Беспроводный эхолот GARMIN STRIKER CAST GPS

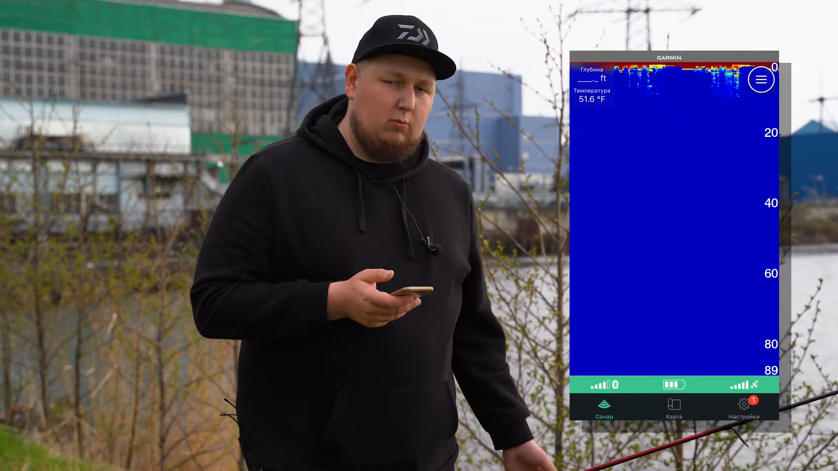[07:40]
On screen: water 51.6°F
И таким мощным удилищем его спокойно можно закидывать. И все. Вот мы видим, как у нас эхолотик заработал.
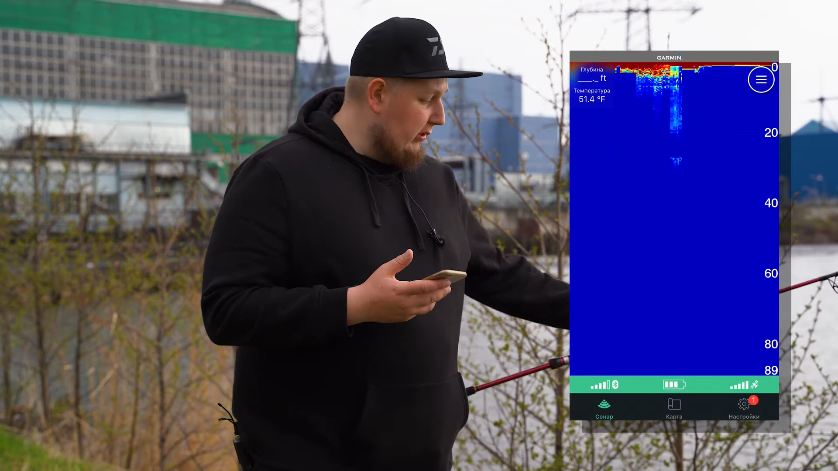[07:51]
On screen: water 51.4°F
Сейчас он у берега. И нам нужно забросить и посмотреть, какова будет картинка и что будет он отображать.
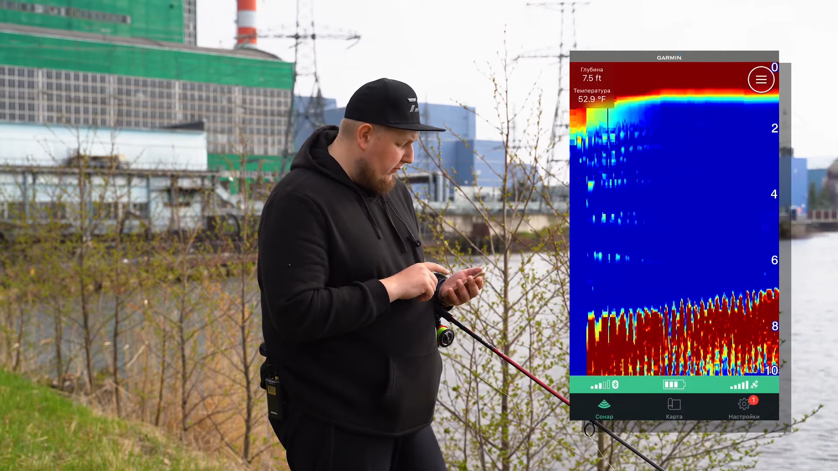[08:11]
On screen: depth 7.5 ft, water 52.9°F
Температура по Фаренгейту. И сейчас зайдем в настройки и изменим единицы. Значит, глубину нам надо в метрах.
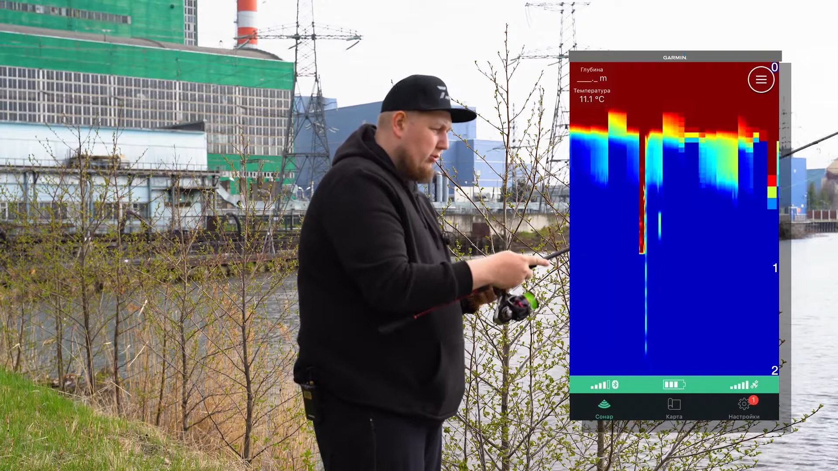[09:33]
On screen: water 11.1°C
И глубина уже полметра. Нам надо сделать еще один заброс. Присутствует ветерок, который как раз его снес.
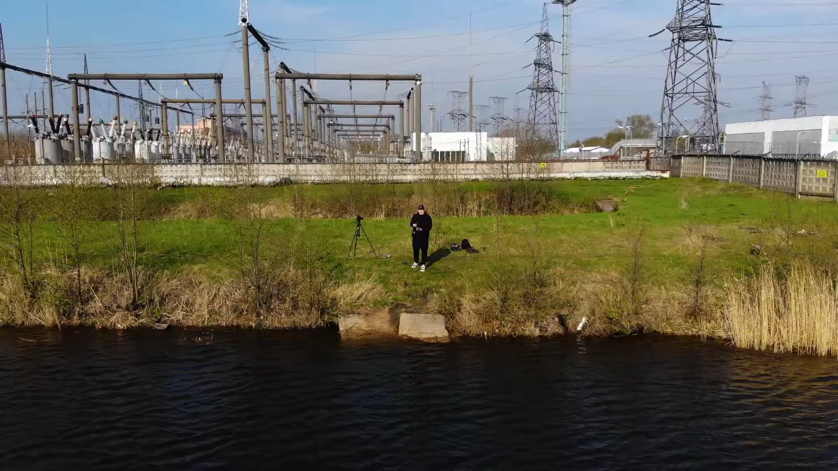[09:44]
Забрасываем недалеко. Коротким забросом.
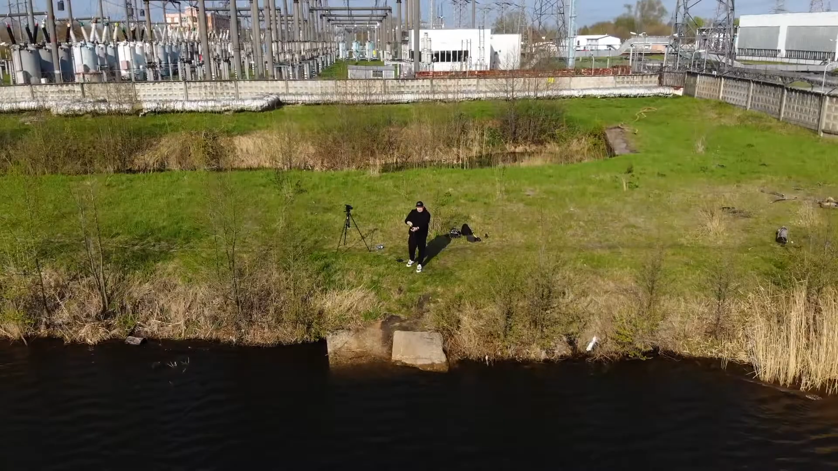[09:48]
Метров на 15. Сначала попробуем.
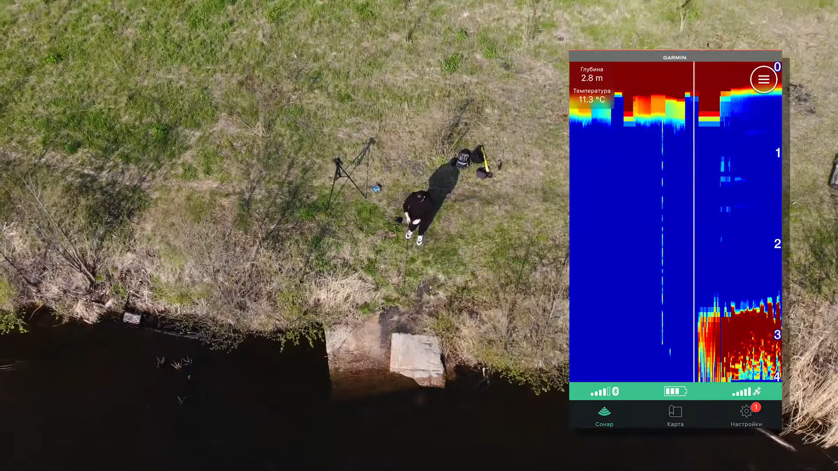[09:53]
On screen: depth 2.8 m, water 11.3°C
Показывает он у нас глубину сейчас 2,8-2,9 метра.
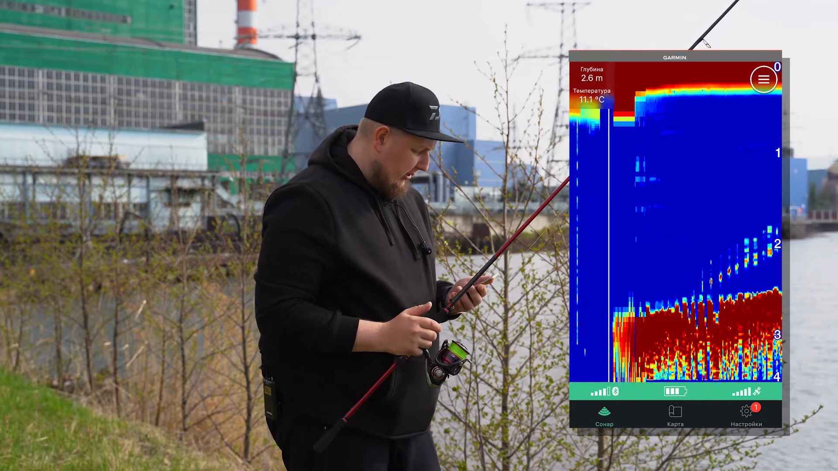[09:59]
On screen: depth 2.6 m, water 11.1°C
Температура 11 градусов.
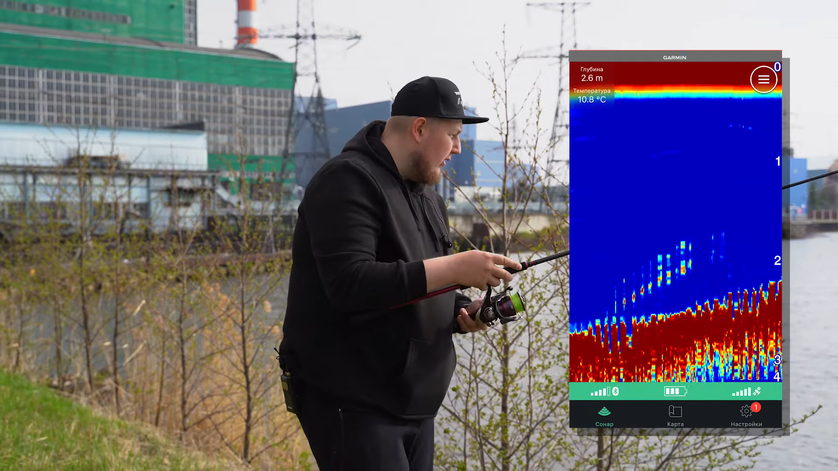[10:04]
On screen: depth 2.6 m, water 10.8°C
И можно потихонечку пробовать его провести. И мы видим. Идет такой подъемчик. Соответственно, бровочка прибрежная. И выходит она у нас на 1,2 метра. И вот здесь видим, что что-то лежит на дне.
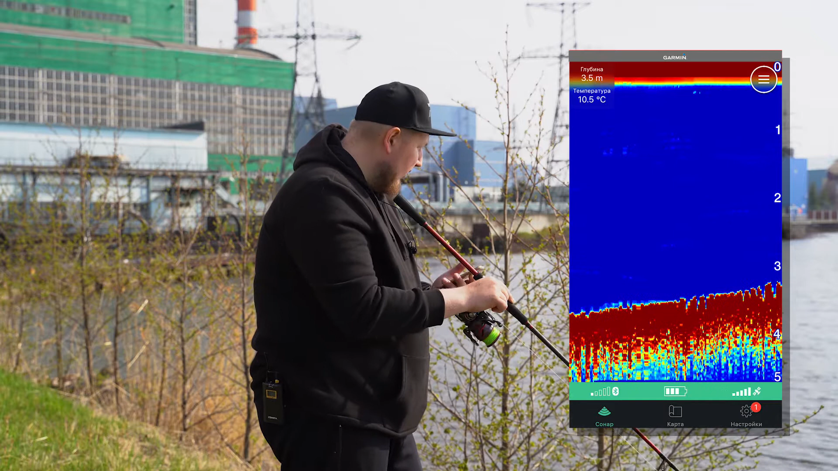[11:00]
On screen: depth 3.5 m, water 10.5°C
Видим, смотрите, вот эти синенькие, зелененькие объекты. Над красной... Вот, смотрите, беленький. Видим синенькие и зелененькие объекты. Это рыбки как раз вот на дном стоят прям. Какая-то стая мелочи.
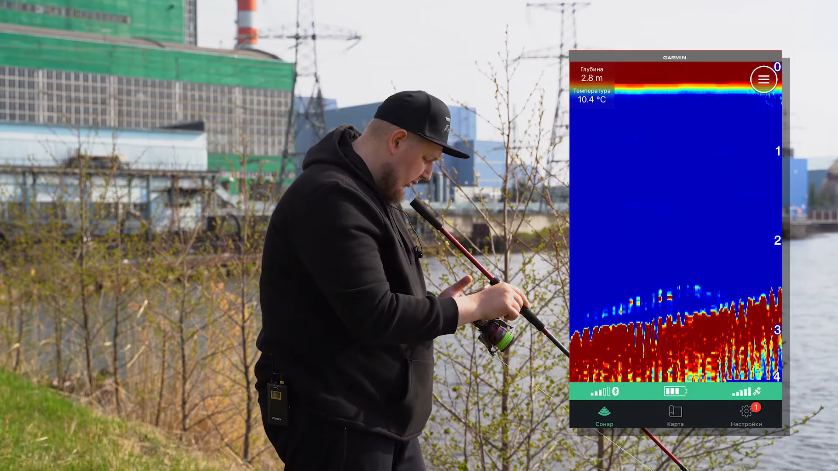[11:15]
On screen: depth 2.8 m, water 10.4°C
Стоит, видите, здесь она заканчивается. Вот она стоит внизу, получается, в самой ямке. Здесь мы уже ведем вверх. И у нас уже глубина 2 метра. То есть они...
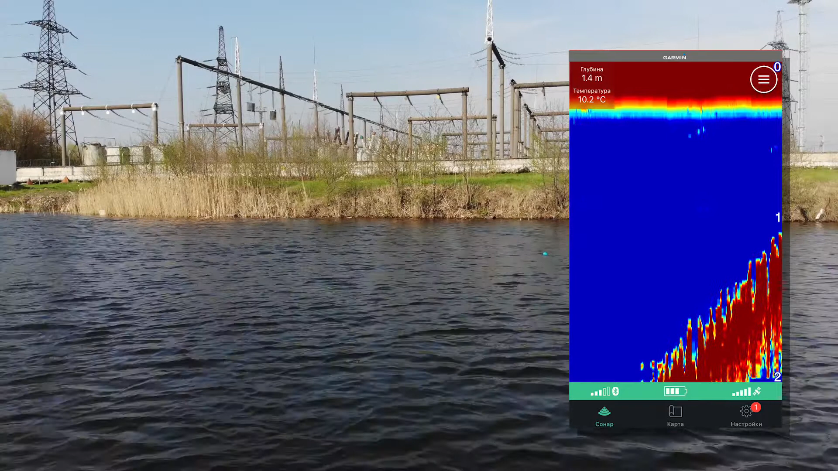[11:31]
On screen: depth 1.4 m, water 10.2°C
Вот сейчас мы видели рыбку снизу, в самой ямке.
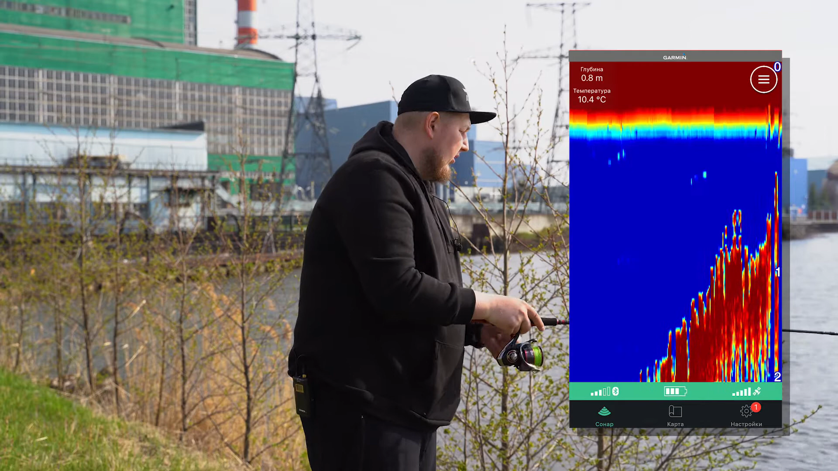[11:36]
On screen: depth 0.8 m, water 10.4°C
И, соответственно, если мы там ловим какого-нибудь подлещика, скорее всего, он тут сейчас стоит, то мы уже знаем,
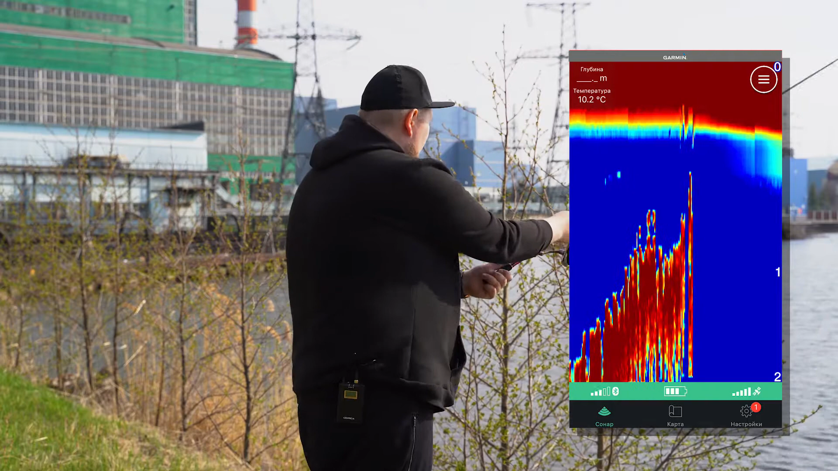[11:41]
On screen: water 10.2°C
где нам его искать и где ловить. Сейчас я забросил эхолот еще дальше, но при этом у меня показывает весьма неплохую связь. Три палки. И начинаем делать проводочку. Потихонечку смотреть. Глубина 3,8 метра.
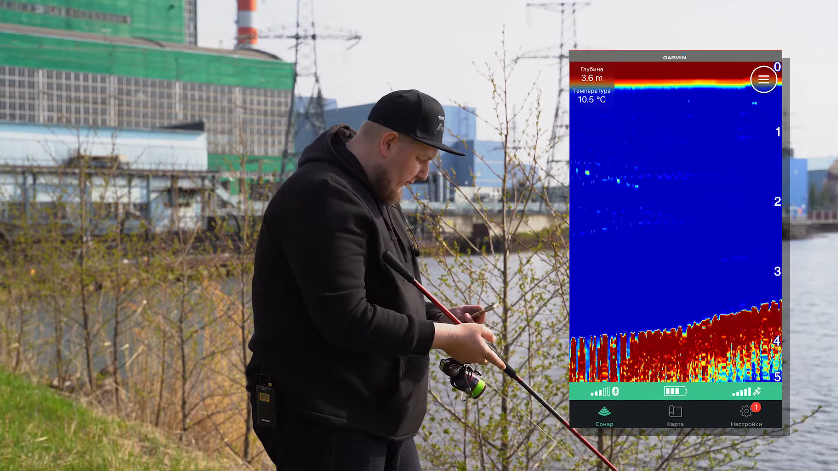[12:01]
On screen: depth 3.6 m, water 10.5°C
В толще что-то кто-то плавает. Возможно, стая уклейки вот здесь сейчас была. И смотрите, вот опять видим четкие объекты на свале. Вот это рыба. Это точно рыба. Она очень хорошо отражается. Очень ярко светится.
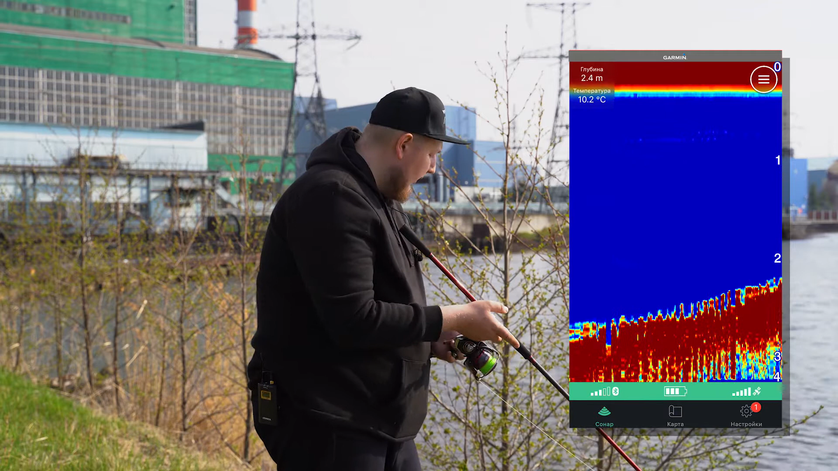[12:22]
On screen: depth 2.4 m, water 10.2°C
Отличается от донной структуры. И потихонечку ведем. В принципе, традиционный эхолот отлично работает,
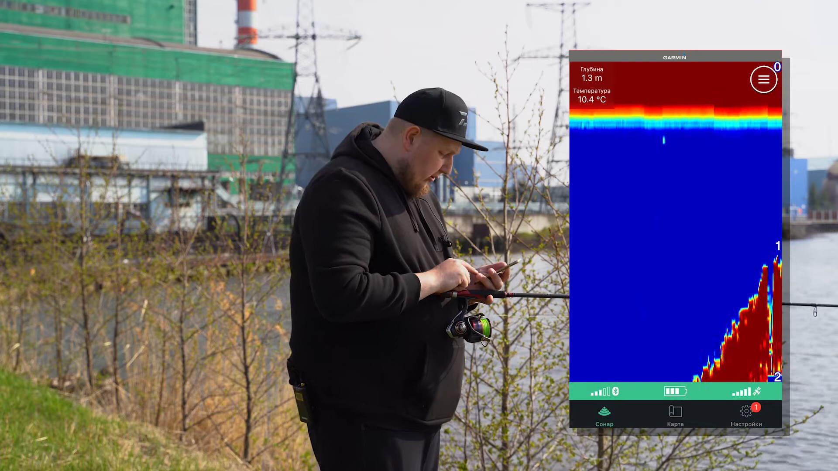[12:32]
On screen: depth 1.3 m, water 10.4°C
как и в большом эхолоте. Примерно такая же картинка. В настройках сонора что у нас есть?
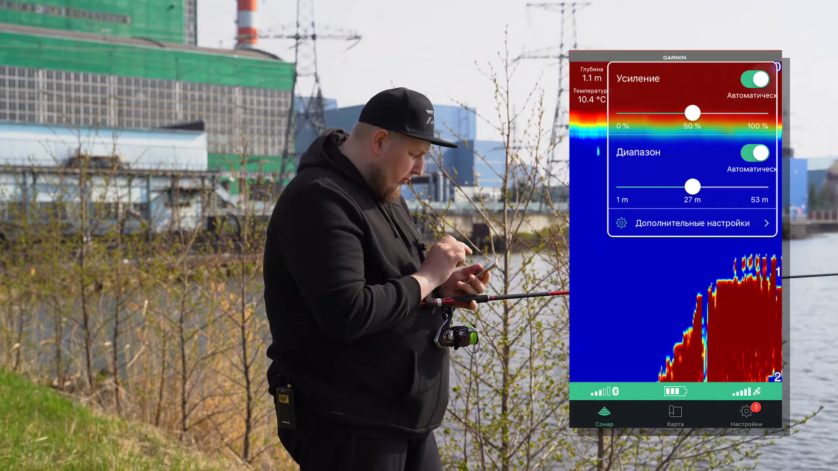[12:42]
On screen: depth 1.1 m, water 10.4°C
Мы здесь можем поменять частоту. 260 кГц, либо 455 кГц. Можем включить символы рыбы. То есть здесь выбрать, чтобы он нам показывал рыбу.